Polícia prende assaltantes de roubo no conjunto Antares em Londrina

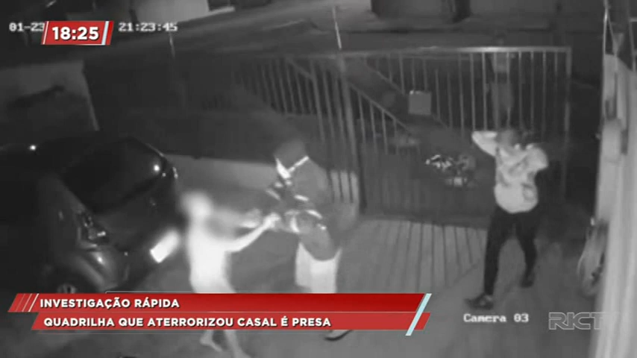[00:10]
Cinco pessoas, entre eles duas mulheres, entraram numa casa, renderam os moradores e tocaram o terror. Pois a polícia encontrou quatro desses cinco assaltantes. Um deles, ou melhor, uma delas, menor de idade, Vinícius Boganza, em chatela do Cidade. Foram menos de 24 horas entre o assalto e a prisão dos criminosos.
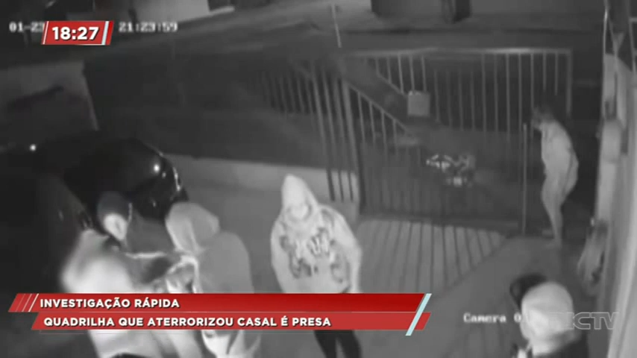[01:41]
E também a forma de ação com duas mulheres, justamente para que se passarem despercebidas, como jovens que estariam caminhando, quando na verdade já se tratavam de criminosos, já em início de execução do crime.
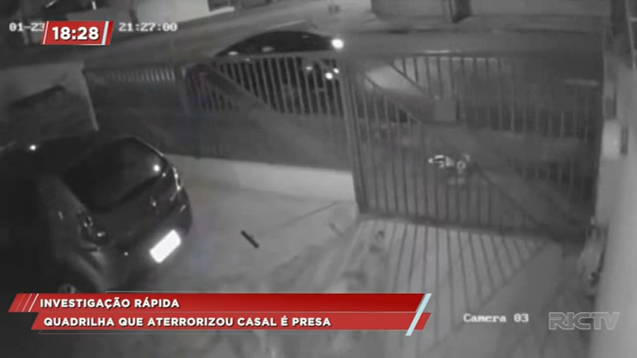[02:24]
O carro foi recuperado horas depois, também na zona leste. Durante a ação, os criminosos chegaram a ameaçar as vítimas de morte.